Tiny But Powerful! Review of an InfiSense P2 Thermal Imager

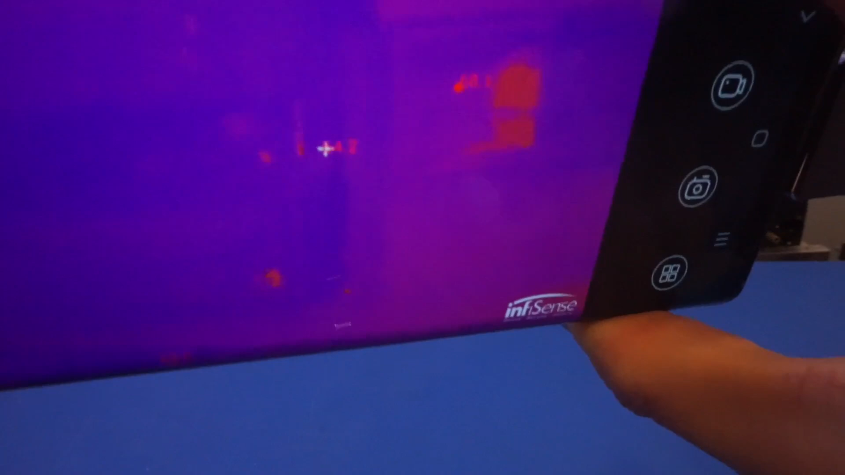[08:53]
and of course nothing back there is powered on but nevertheless you can see
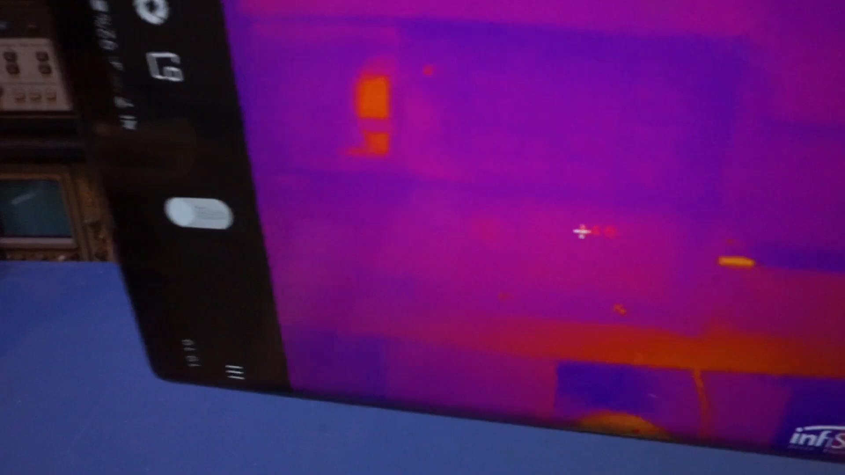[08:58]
some of the pictures through the ir imager now that's
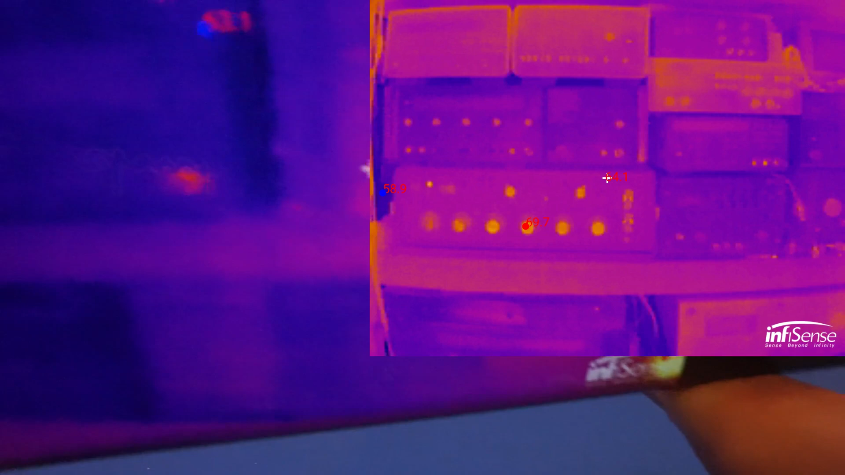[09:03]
because different materials have different emissivity that's why you are seeing the contour of different
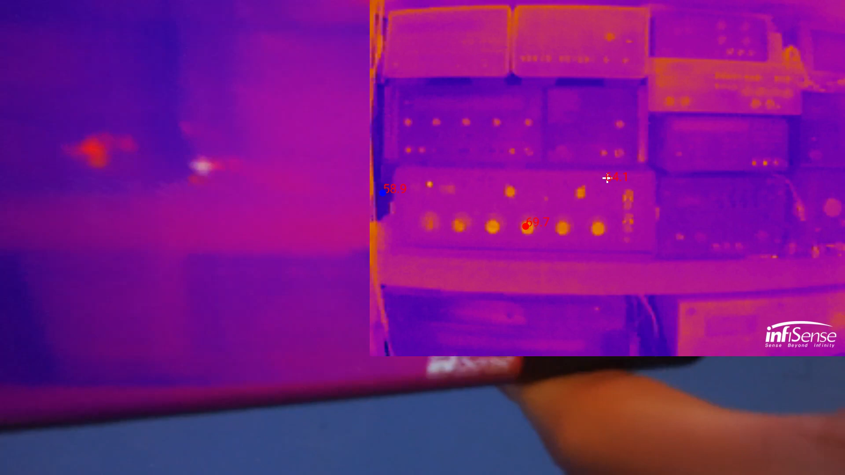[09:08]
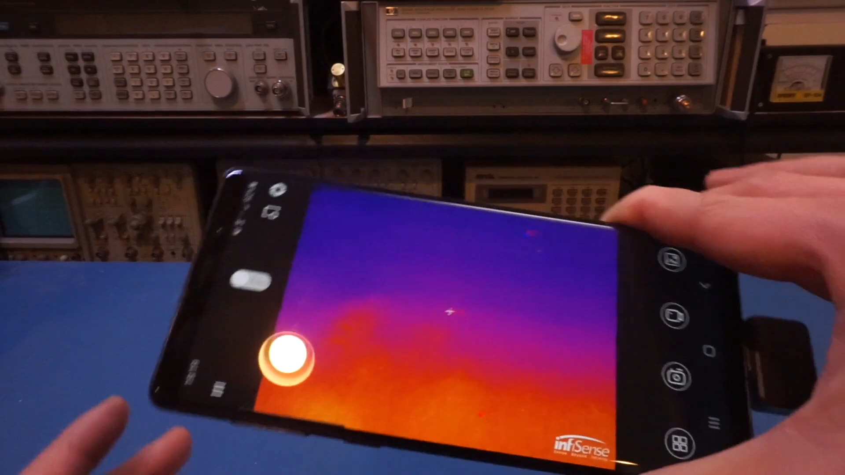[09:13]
equipment equipment back there anyway so what we're going to do right now is not necessarily the image itself but i wanted to take a look at
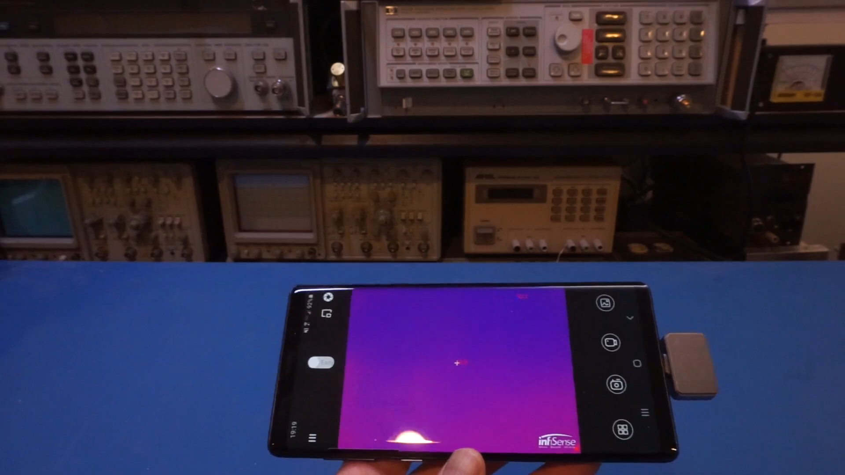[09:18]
the manual to see what kind of function we have currently we're on this in the
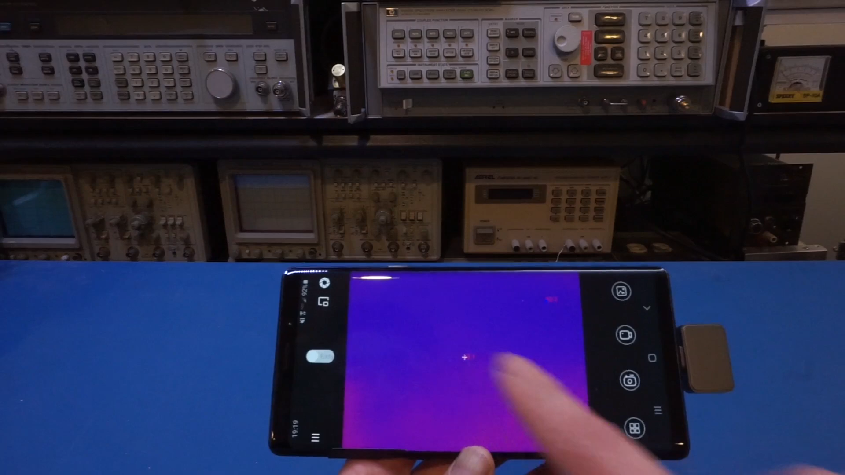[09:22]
easy mode you can see that we already can log into different temperatures it automatically
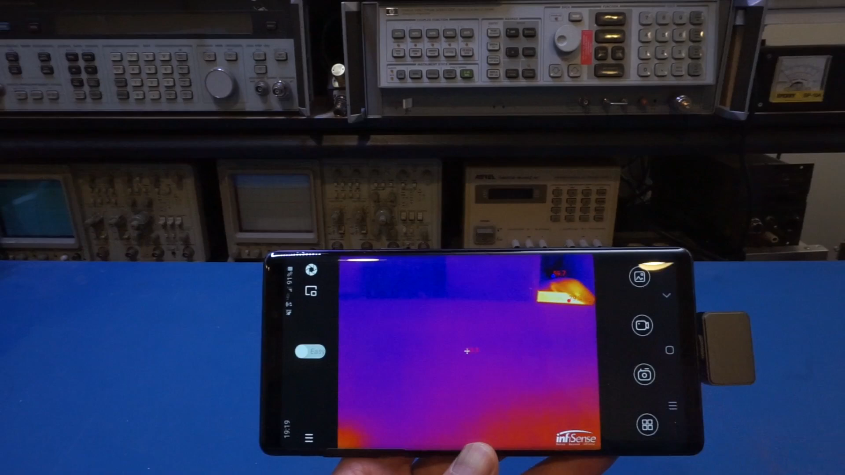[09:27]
detects the hottest spot and the cold spot and also what is in the center of the screen here
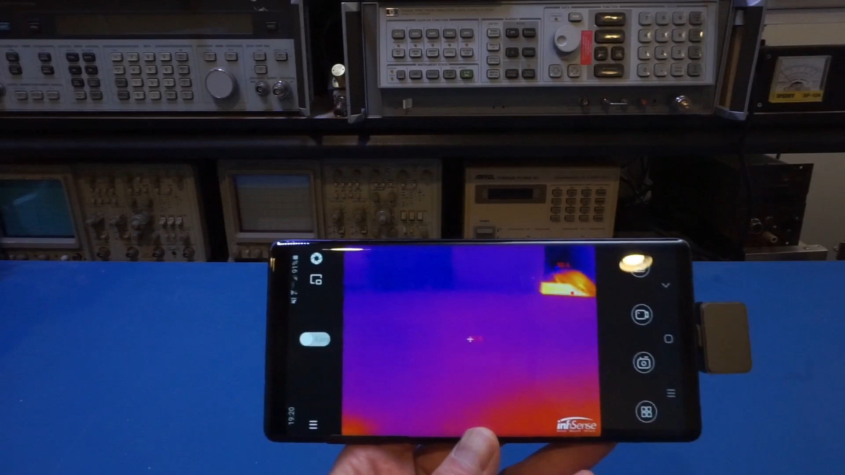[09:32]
in the professional mode let's uh change it to that you can actually do quite a bit here for instance you can enable the temperature
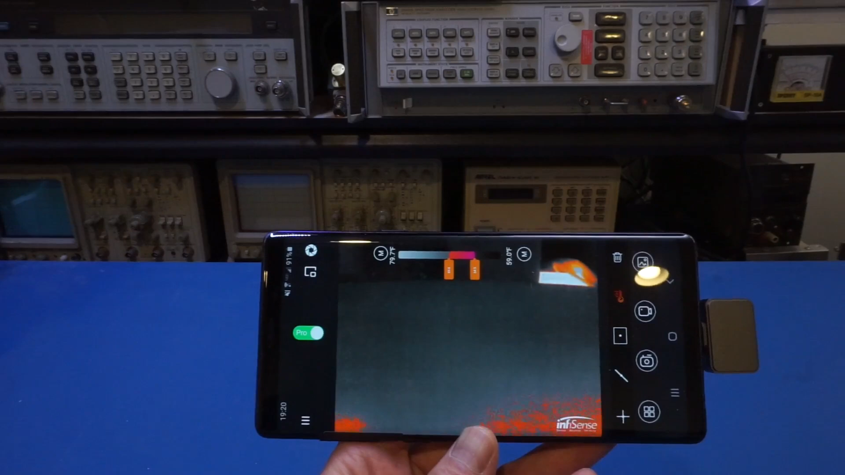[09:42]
range and obviously right now we are a little bit of too
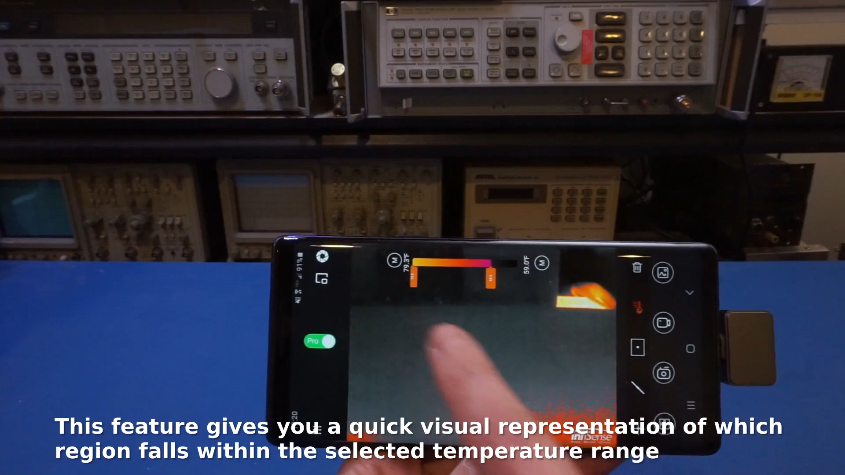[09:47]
narrow here so you can see that we can see the depends
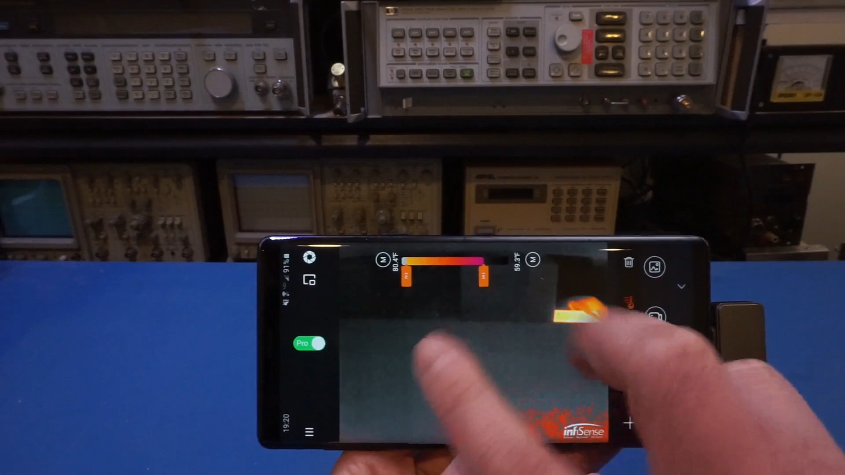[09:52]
on the different range of the temperature you can color code it accordingly so that's the
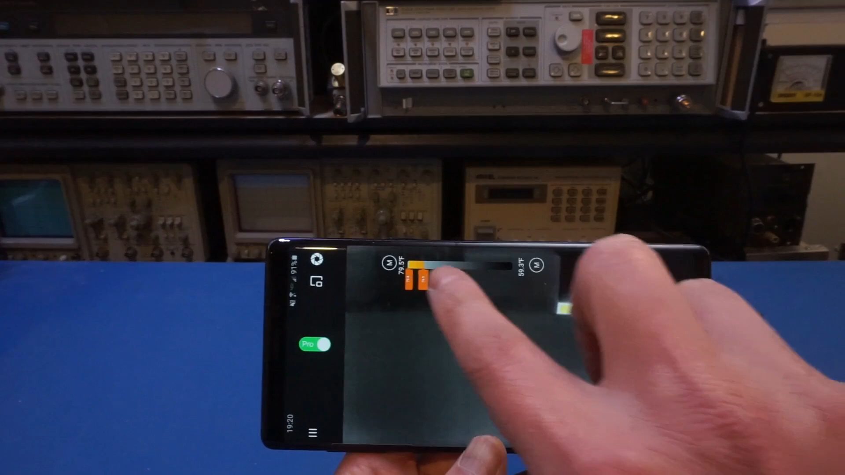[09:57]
feature of this temperature range here so let's remove that and
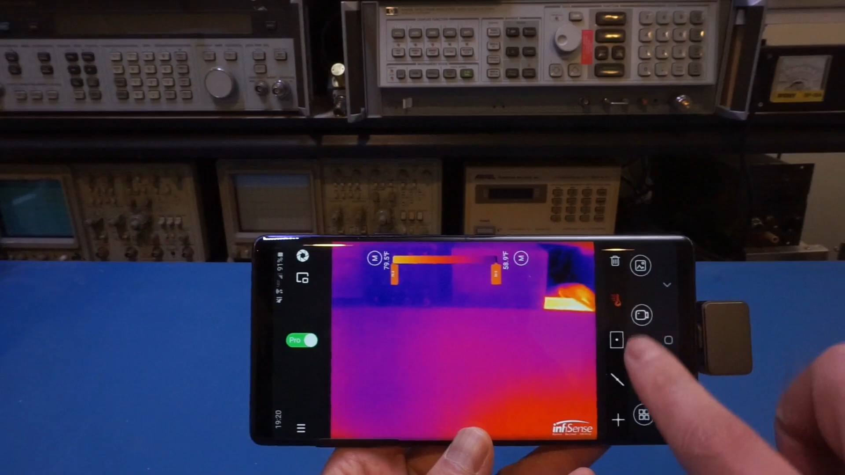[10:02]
maybe i press it again this yeah and also you can kind of uh for instance you can select a region and within that region you can
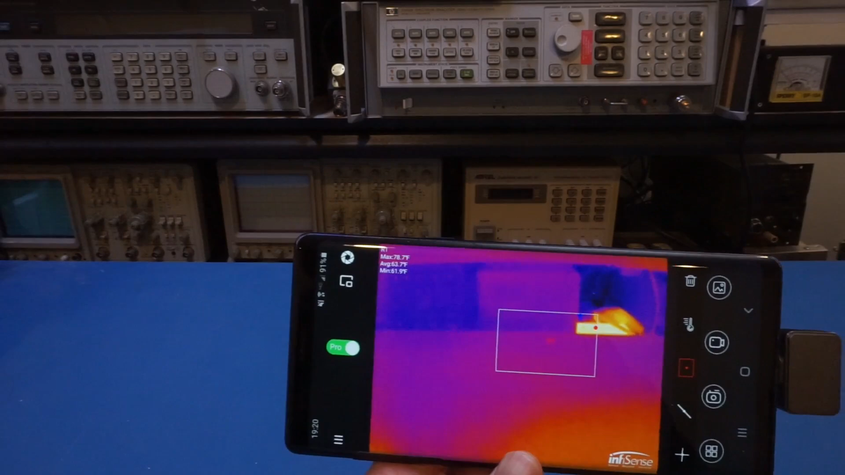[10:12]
also identify the hot and cold spot so that could be quite useful another thing interesting thing is uh for instance you can draw a line and then you can measure along
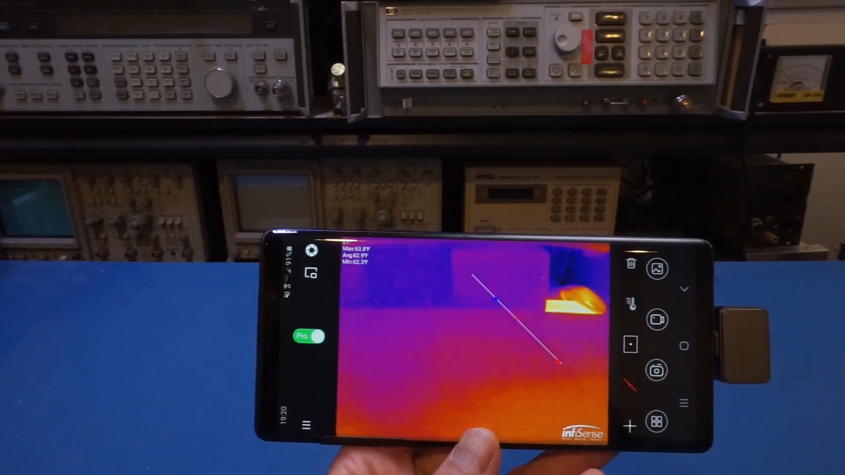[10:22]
that line what is your hot spot what is the coldest spot so that's very interesting
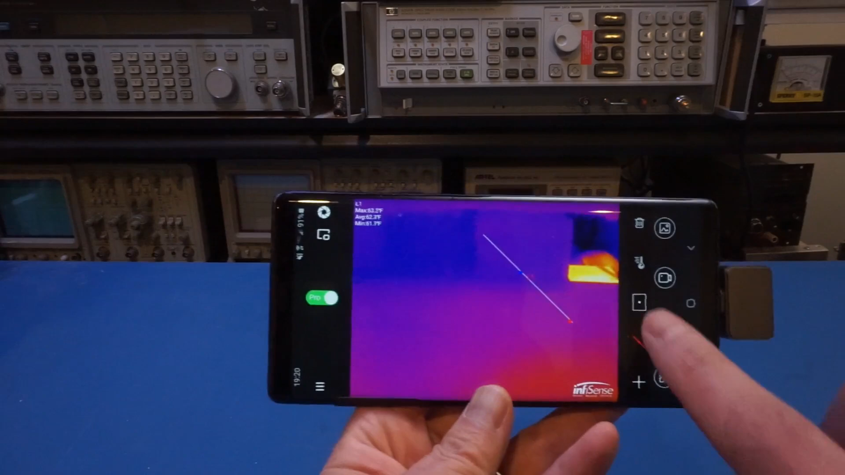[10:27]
so i remove that and let's see what else and also of course you can just place your cursor
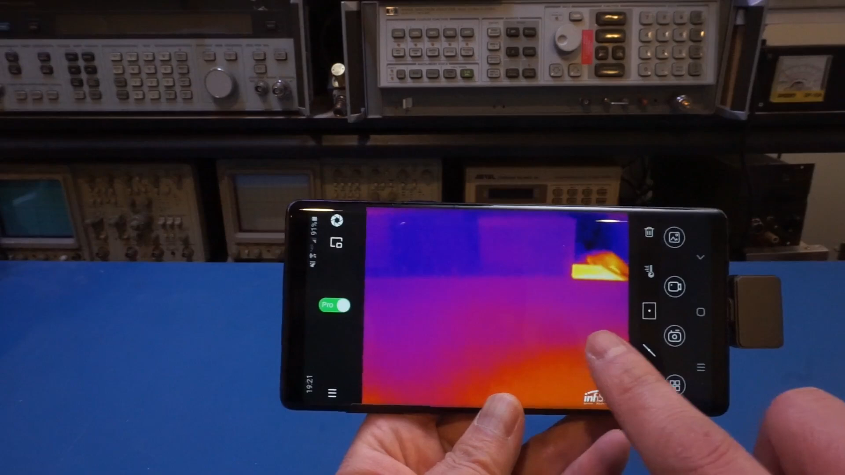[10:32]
on any spot i would imagine yeah on
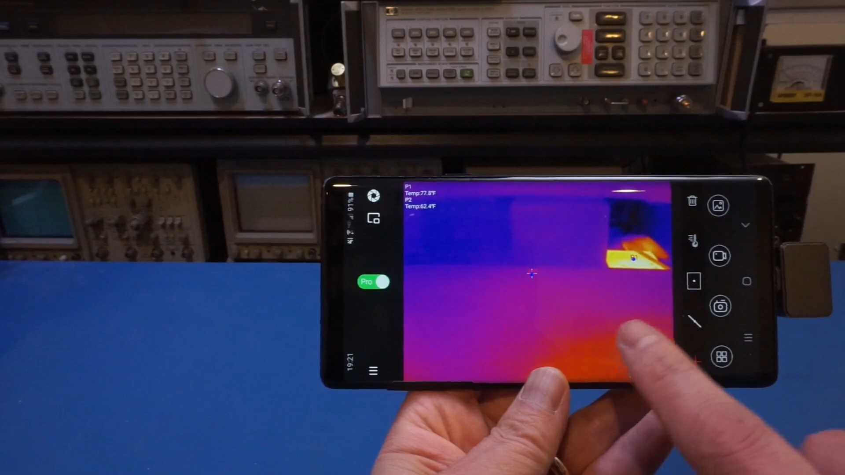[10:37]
any spot here and you can see that we have three spots you can already read the three